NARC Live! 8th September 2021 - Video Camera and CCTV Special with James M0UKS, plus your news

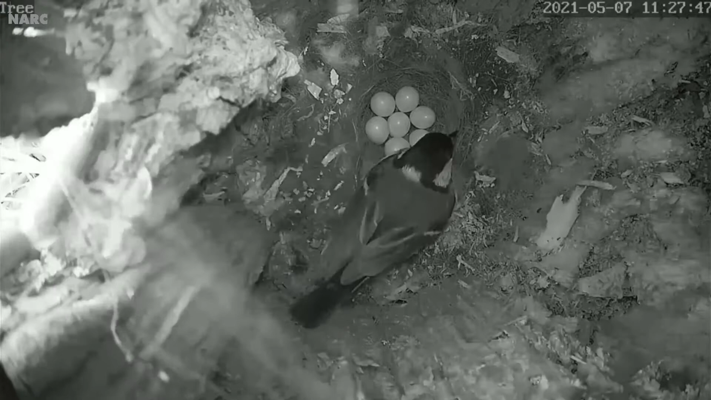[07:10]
So, these pictures are coming from that and you're going to show us the camera in a moment, aren't you? Yeah.
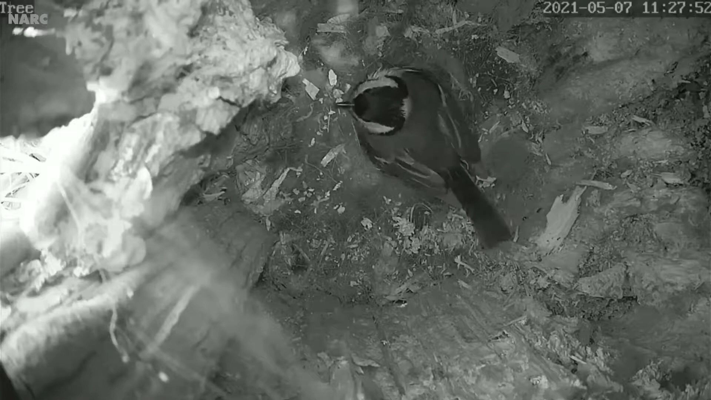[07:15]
I'll show you a camera inside in a little while.
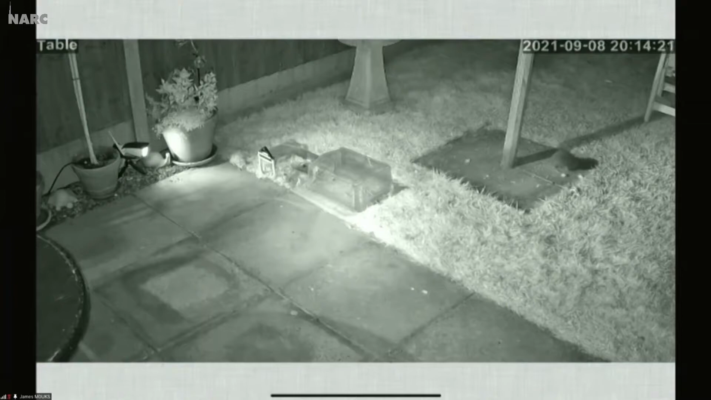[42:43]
See, that's under your bird table, isn't it? That is at the bottom of the bird table, yeah. Fantastic. That is as live as you get. 20, 14 and 29 seconds. That is bang on time as well. There's two. There's two. There's two? No, it's a shadow. There may be some later. We're obviously going to be with you for some time now, James, anyway, to look at that. But obviously, if at any time, especially if he goes near, what is it called?
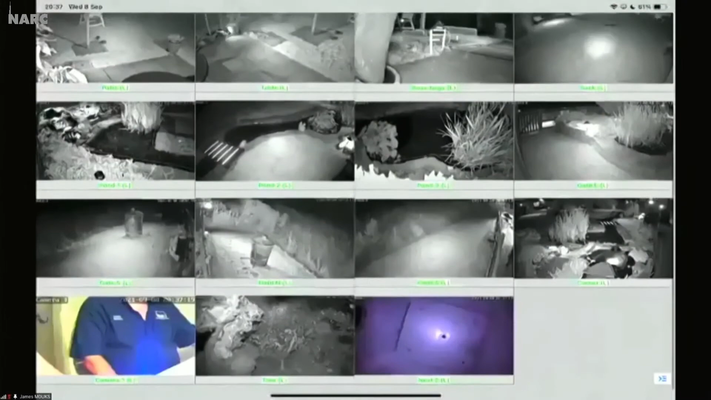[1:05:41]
James this is your iPad screen and we're looking at lots of your cameras are we lots of my cameras if you notice I went round and cleared cleaned all those cameras today before we went on there
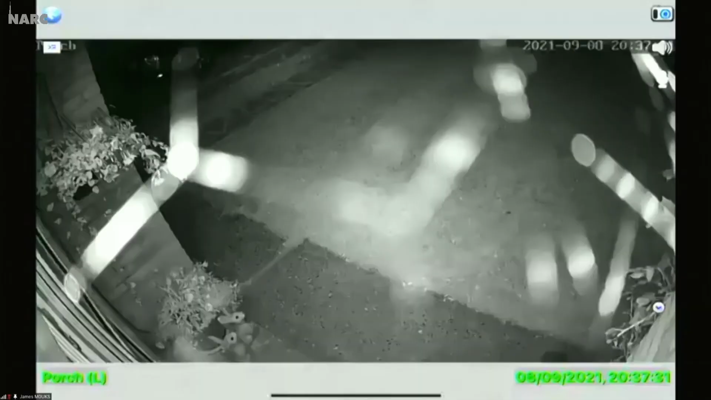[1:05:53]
and that's how fast a spider works oh my goodness me I don't know how to get rid of spiders they seem to love cameras they're not supposed to be able to see infrared although I do wonder whether the red light does attract them a little bit or whether they're that clever that they know infrared attracts bugs and that's why they've got a web in I was told that actually it was the warmth of them that they like as well
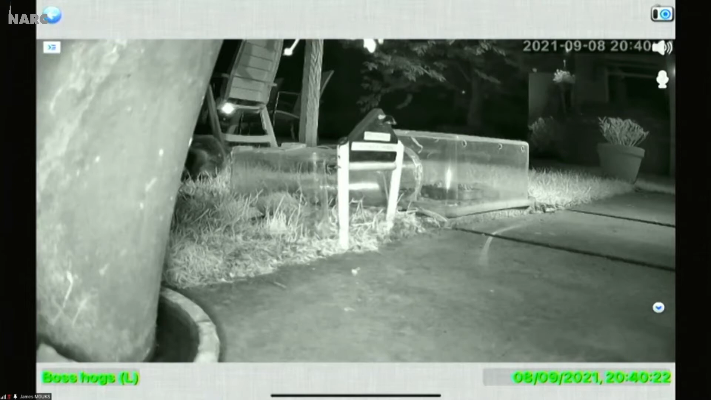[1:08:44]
sources of the plant pots and having their water out of there so it obviously tastes nicer out there but well we'll keep an eye on that won't we eagle-eyed Tammy saw that happening on there sorry to interrupt you James no no you're all right you've got to keep an eye because they do move quickly they do oh I've got a little I don't know if you saw when we were are you on no we're on the hog thing at the moment aren't we sorry I don't know he's he's obviously got a flea I reckon yeah it's been a hot day though yeah so